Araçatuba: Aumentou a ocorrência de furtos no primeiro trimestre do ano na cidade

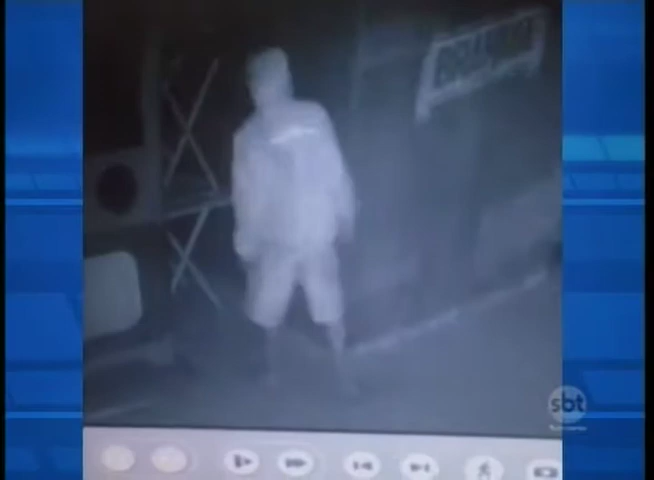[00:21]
O bandido nem se preocupou em cobrir o rosto. Primeiro ele tenta acender a luz e em seguida arromba o caixa com uma faca.